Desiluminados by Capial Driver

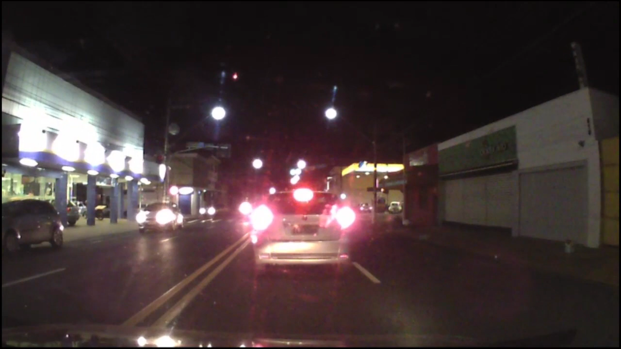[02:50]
Ah, mas esse daí tá normal. Surprise, motherfucker! Só que não. Tinha que ser um Mileto. E o escuro é uma beleza você ver quando a luz tá queimada. Às vezes até confunde com moto.
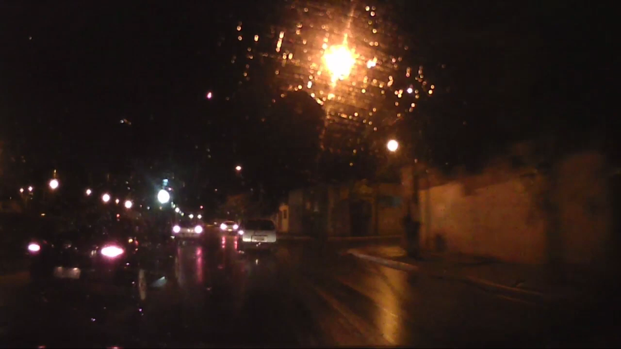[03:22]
Quando tá chovendo é melhor ainda. Mas tem uns que não tem defesa. Olha essa Kombi velha se arrastando a 10 por hora pra ir subir a Dom Pedro. Se não fosse essa luzinha acesa, pareceria um fantasma rodando na rua.
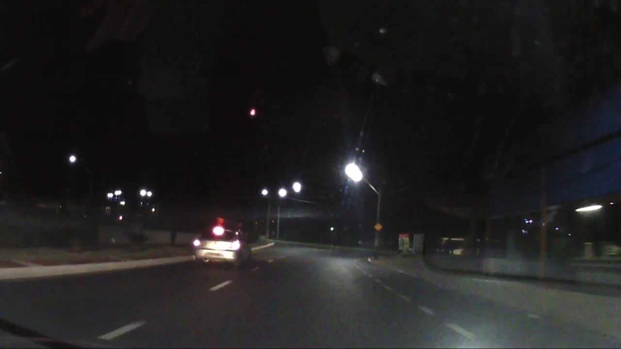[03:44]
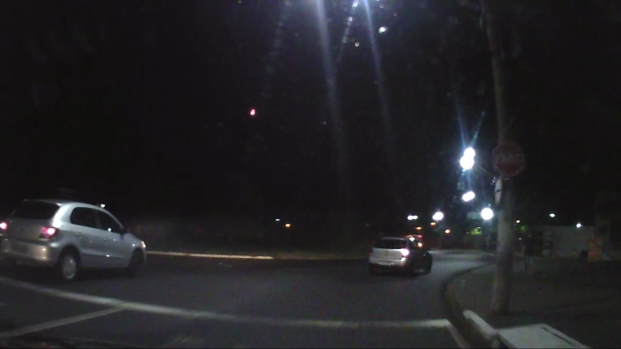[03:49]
Lembra que eu falei lanterna queimada é barbeiragem?
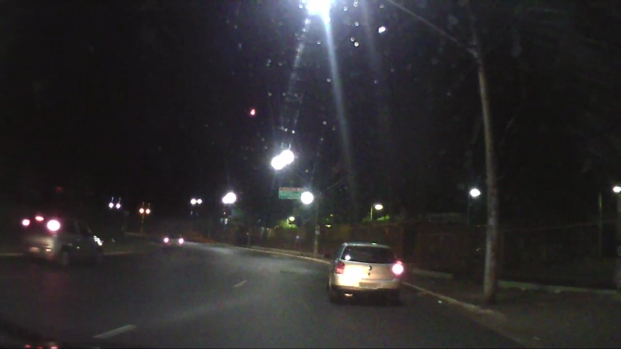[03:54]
Olha o golzinho estacionando na rotatória e ligou o pisca-alerta. Isso funciona, né? E quando não é luz queimada, é luz demais, como esse daqui que tá aparecendo uma nave espacial. Ou quando o cara rouba as luzes da geladeira para colocar no seu Fusca velho. Como esse aqui subindo na avenida. Nossa, ridícula. Ou quando o cara anda com a luz, uma luz queimada, outra acesa.
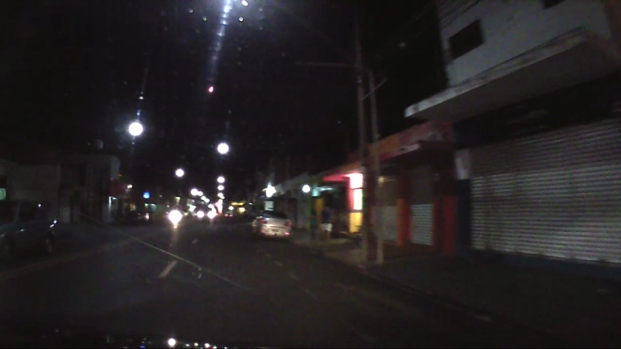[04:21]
Ou como o Mileto que tá subindo aí, com nenhuma luz. É isso, pessoal. Um abraço e até o próximo vídeo.